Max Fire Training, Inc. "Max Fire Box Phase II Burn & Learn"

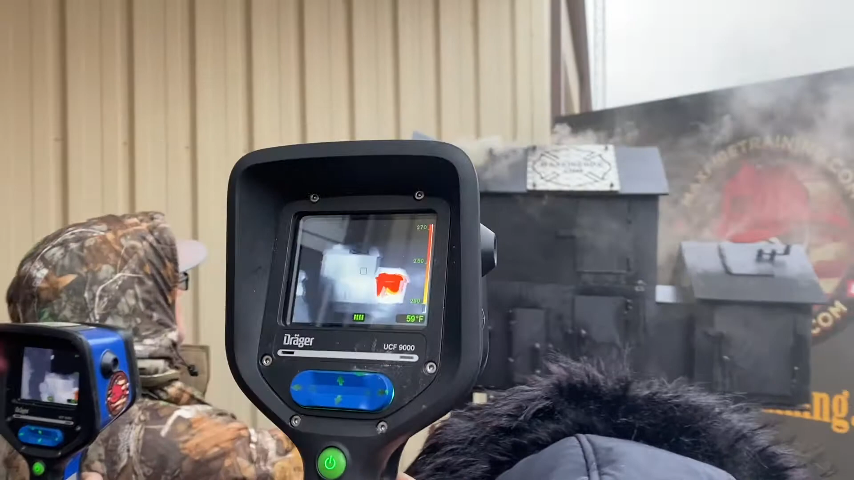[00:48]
velocity drawing okay so now let's do this let's open up the garage now look at your vent
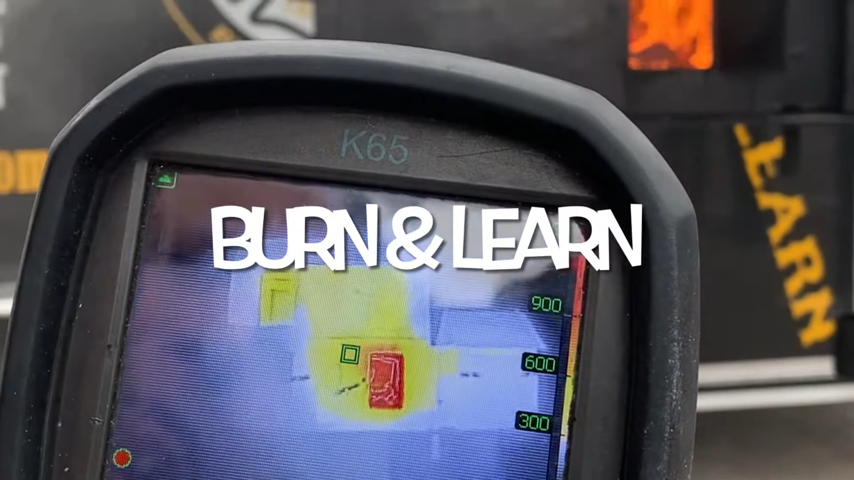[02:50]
vent hole look at the amount of heat in the garage right let's walk around i'm backwards i go ad
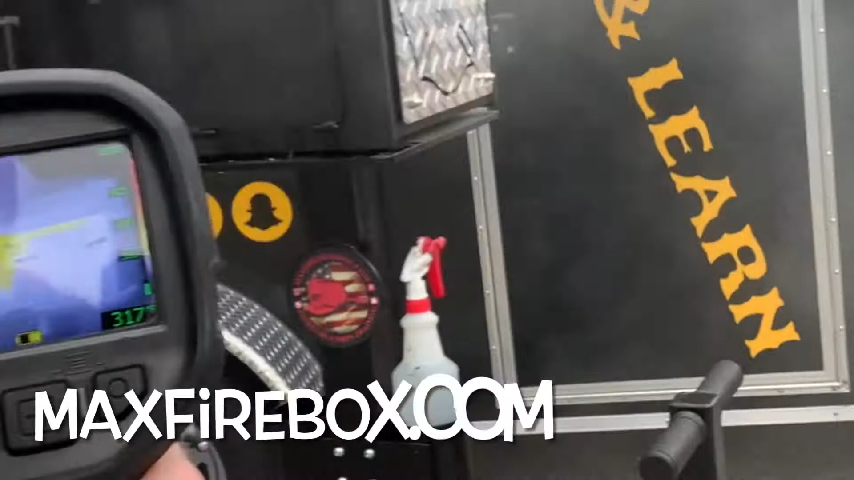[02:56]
cb so come around this side see the convection currents coming out we're gonna have auto exposure through the
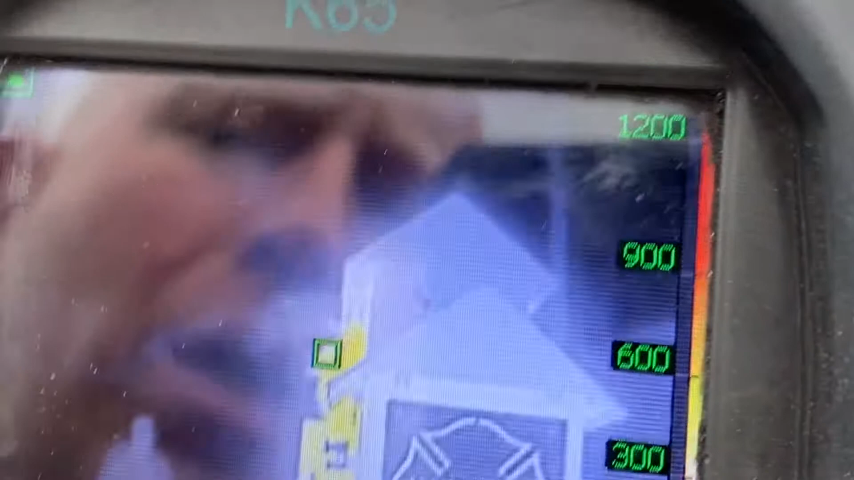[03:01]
gables or through the boxing into the roof all right
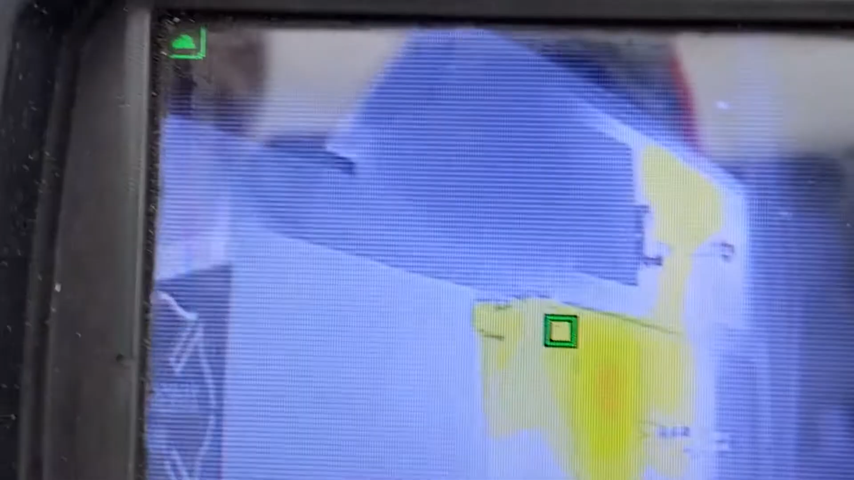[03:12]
it's front the back it's not just a front so how much fire extension you got you got
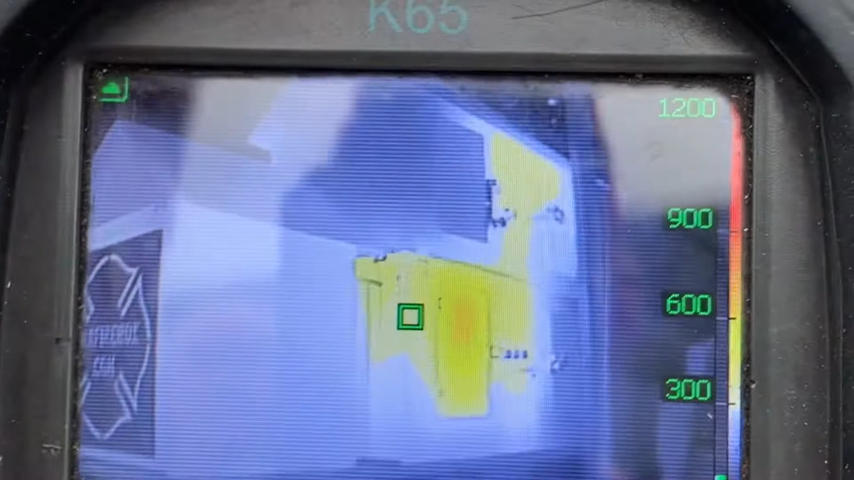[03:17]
a bigger house a deeper house did it make it all the way back i don't know here i can see how much heat's moved all the way across
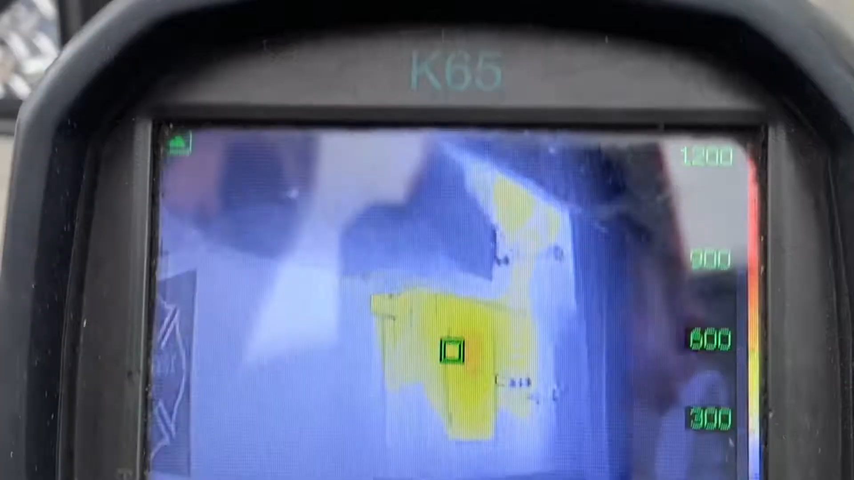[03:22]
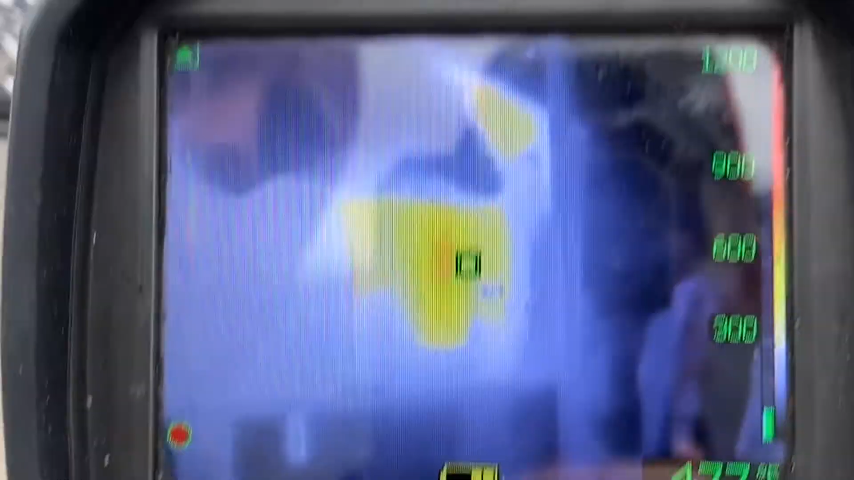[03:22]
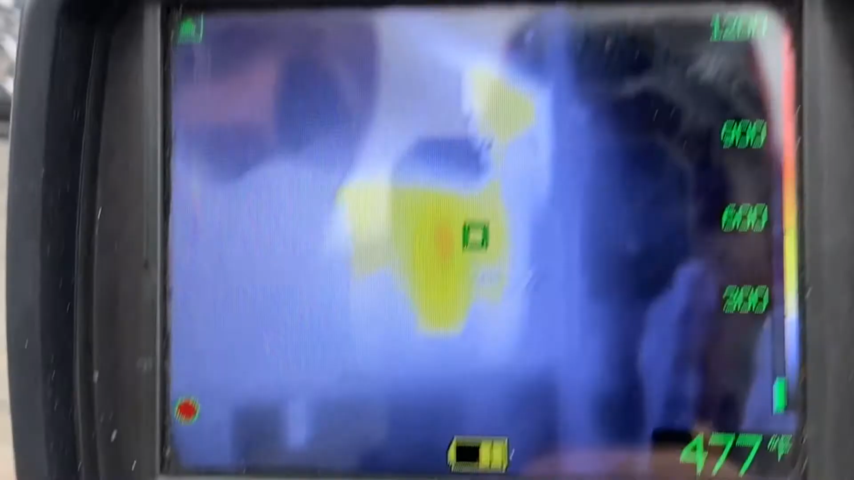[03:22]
up that second floor and just like we thought right now i want you to focus
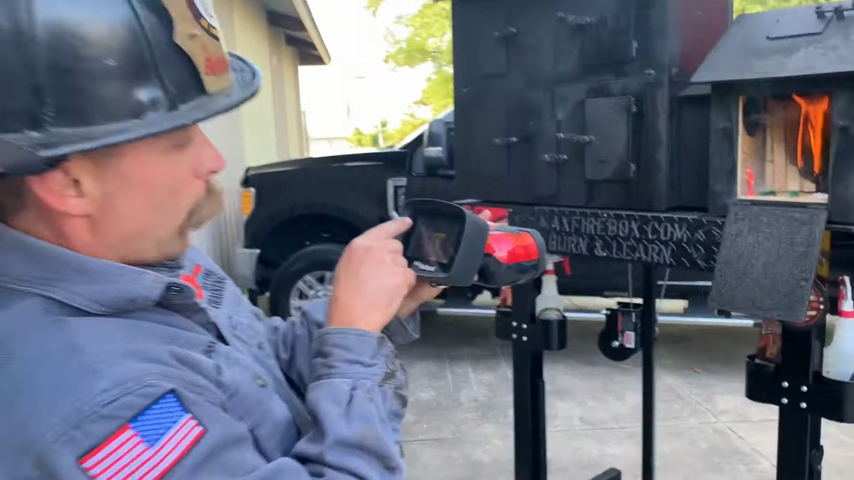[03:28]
on this triangle talk about this triangle so that triangle means that this camera's in low sensitivity
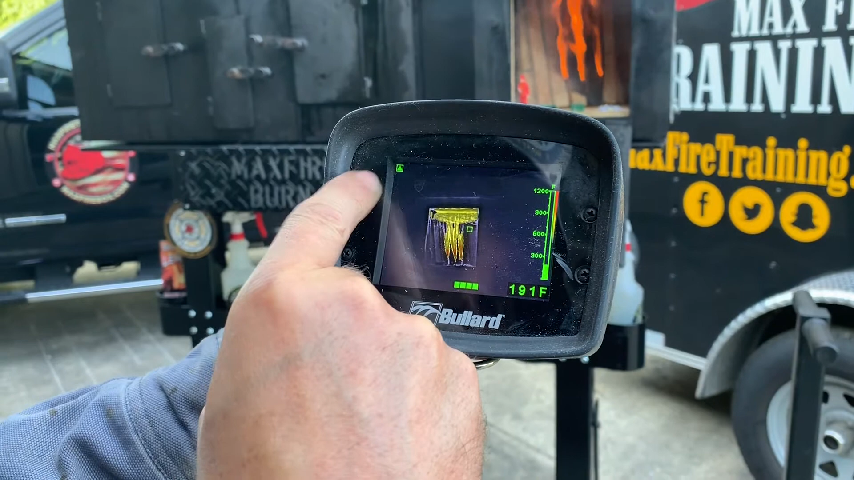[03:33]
On screen: spot 191°F
i'm going to bring it down it comes off see how defined the trailer is
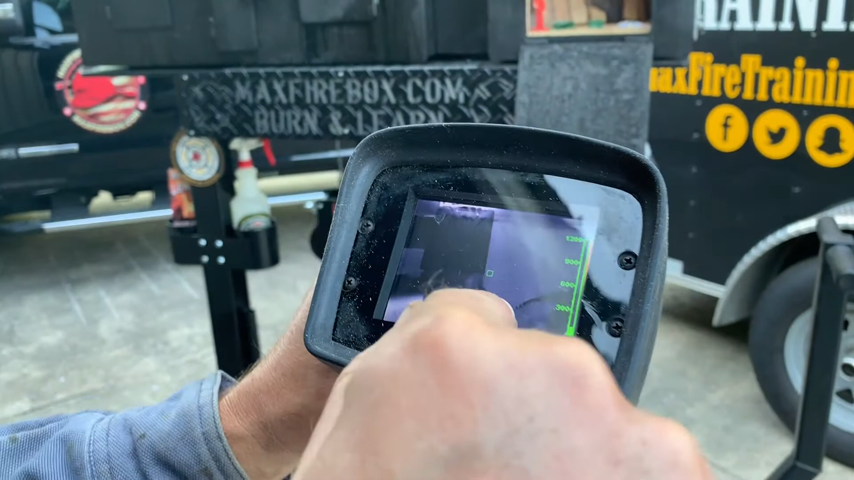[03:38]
you can see how defined the trailer is you can see the wheels you can see everything on that trailer i'm going to bring it up
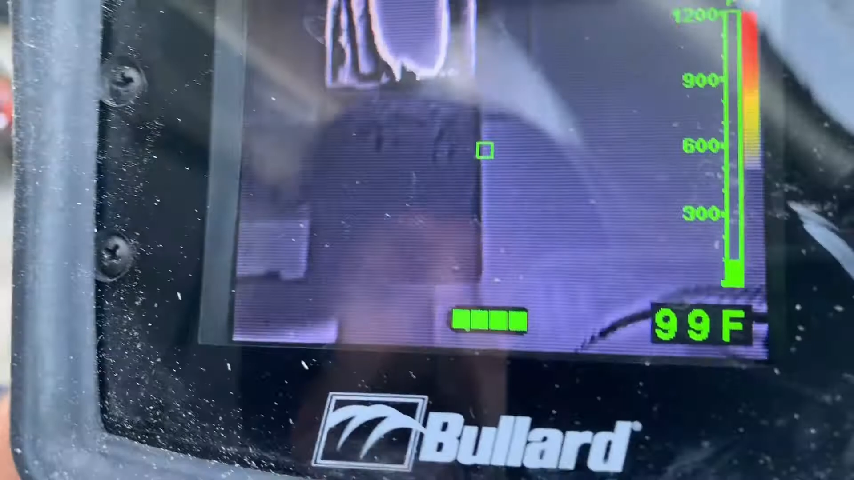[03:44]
On screen: spot 99°F
the camera's going to change you see that triangle come on so that's going to be important whenever we're looking this and whenever we're talking about